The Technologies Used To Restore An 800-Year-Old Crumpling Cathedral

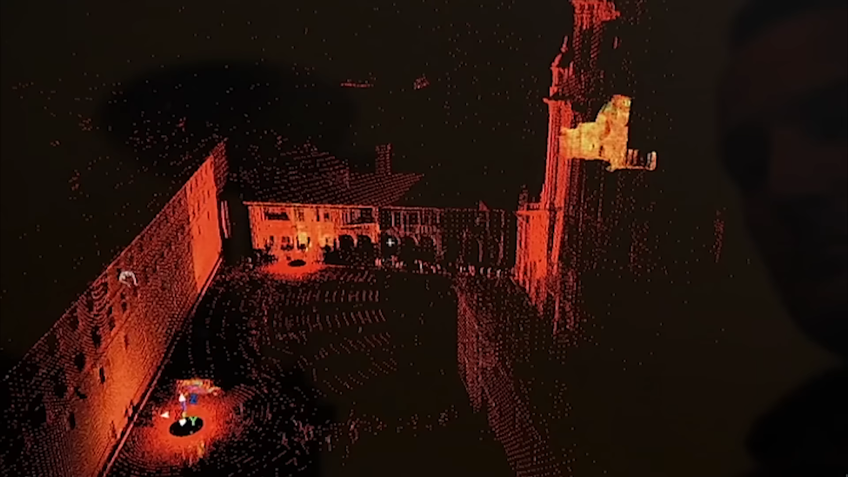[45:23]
You can see that all of the stones are clear.
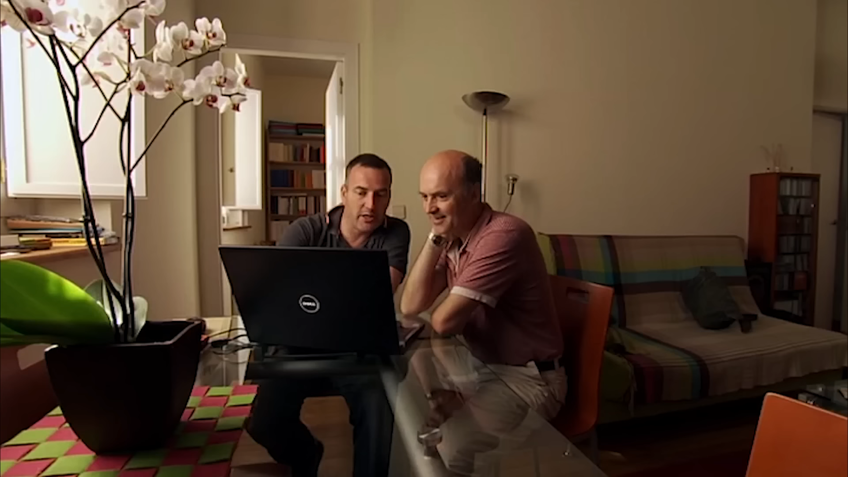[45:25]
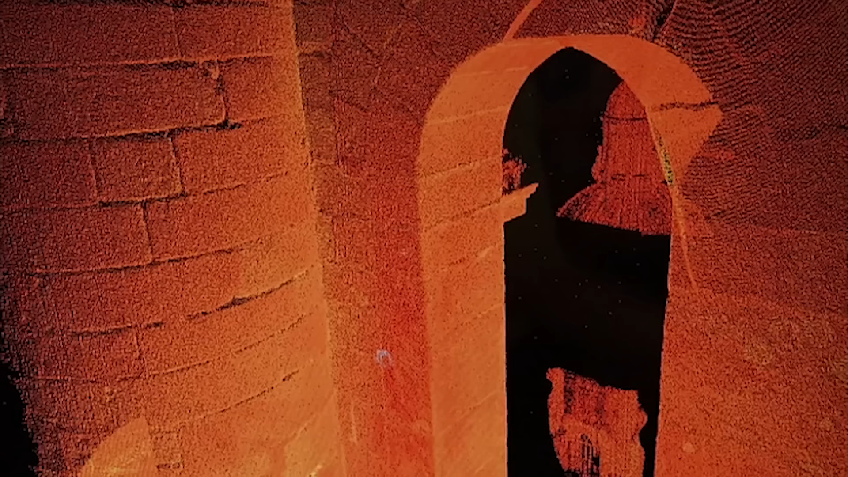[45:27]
You can see all of the joints in the stonework here.
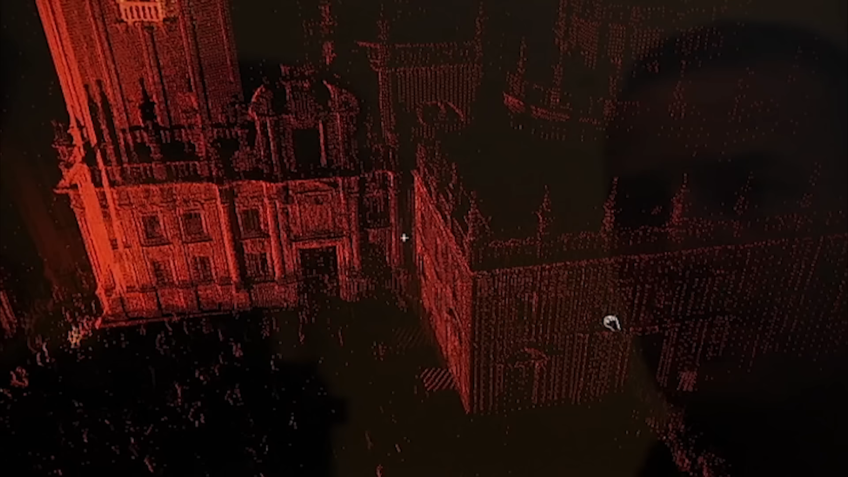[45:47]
Javier has accurate measurements for the clock tower,
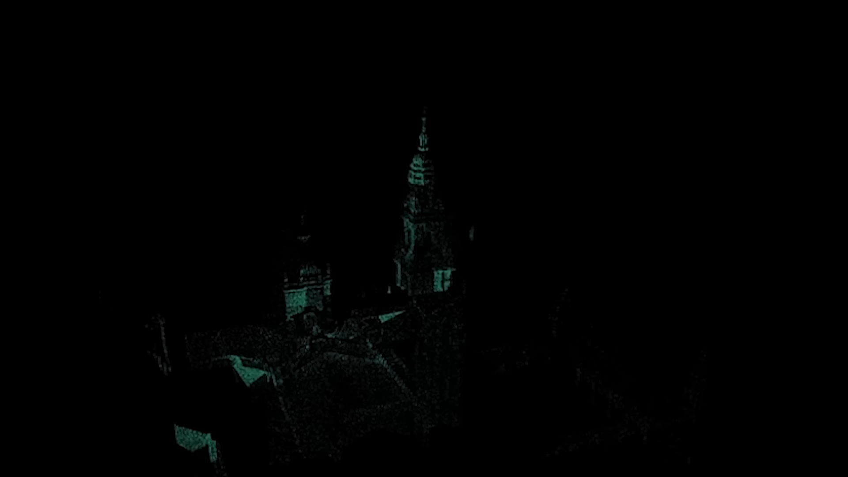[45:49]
3D plans that are vital before commencing his urgent restoration project.
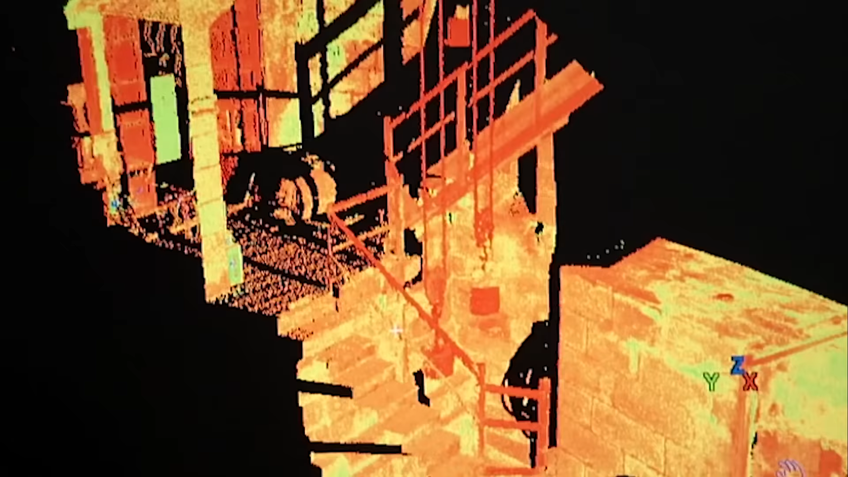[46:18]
In fact, by now, it's the first time that is a drawing of this part of the building.